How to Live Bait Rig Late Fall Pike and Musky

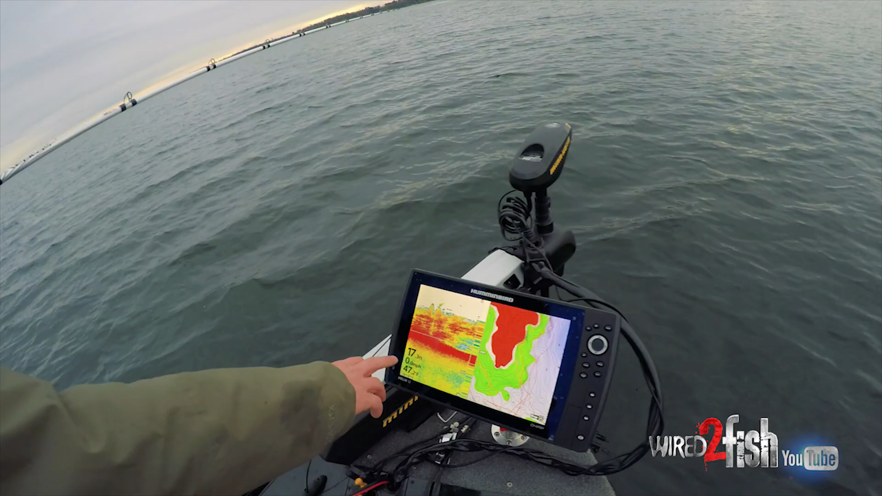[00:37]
foot there's a lot of bait down he's directly under the boat that's not a bad time to hit him either because you're just you